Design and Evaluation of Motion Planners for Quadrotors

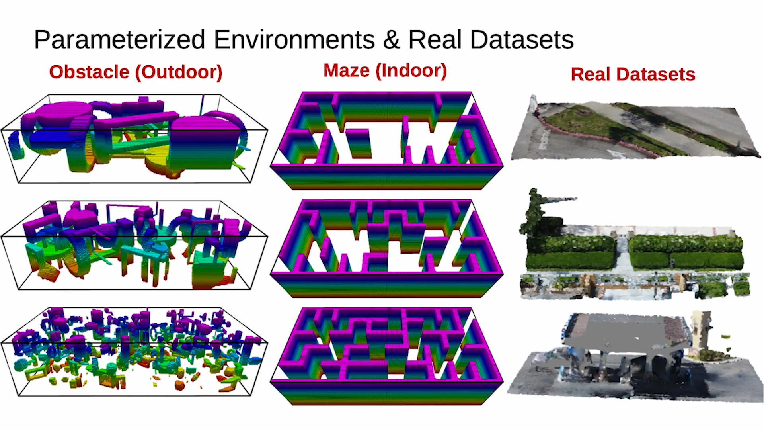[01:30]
We run the planners in our proposed parameterized environments and real datasets. To quantify environment complexity, we designed ECS,
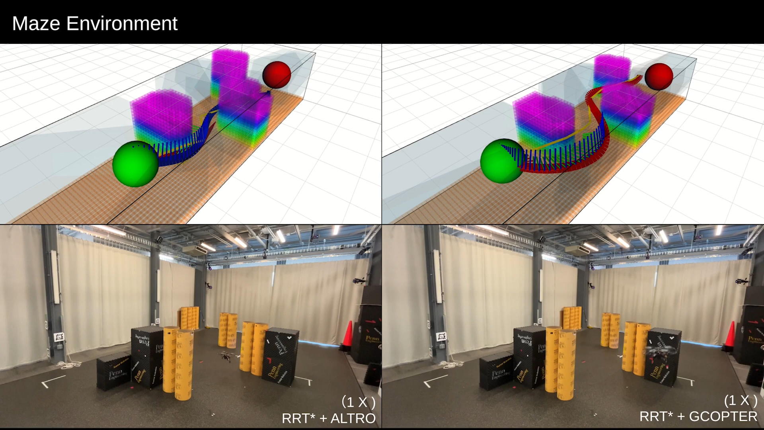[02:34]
G-Copter does not use front-end output and only considers polytope constraints,
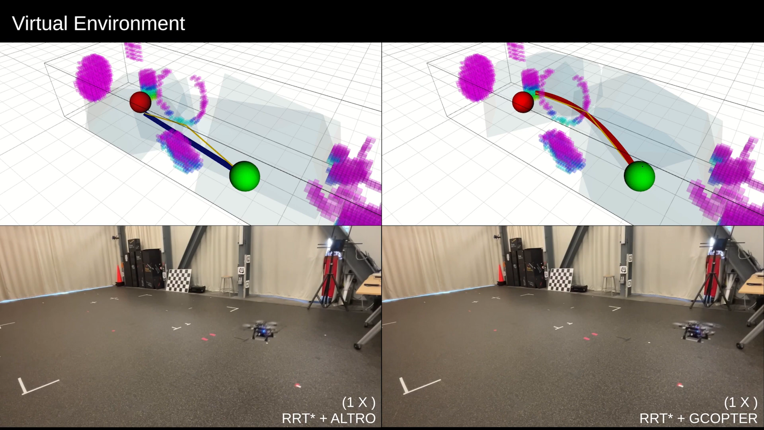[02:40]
but ULTRO tries to follow the reference trajectory. Therefore, in a more cluttered scenario, a less dynamic front-end makes ULTRO more likely to fail than G-Copter.